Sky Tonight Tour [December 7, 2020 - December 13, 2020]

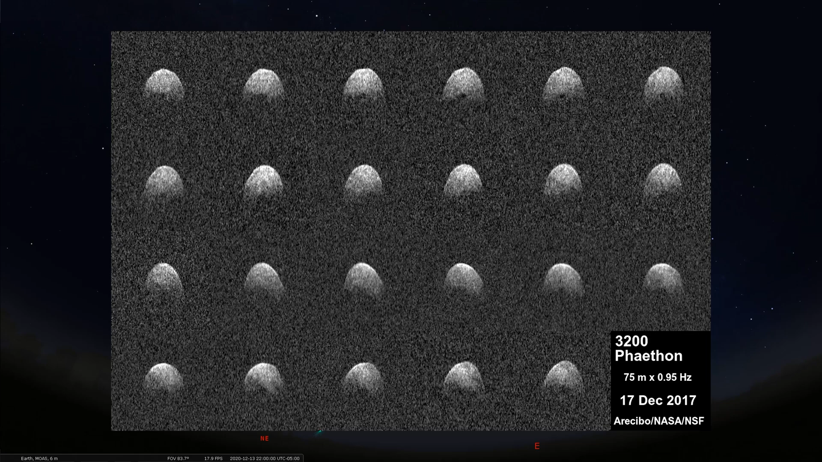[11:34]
And it showed us the size, the shape, the spin rate for 3200 Phaethon.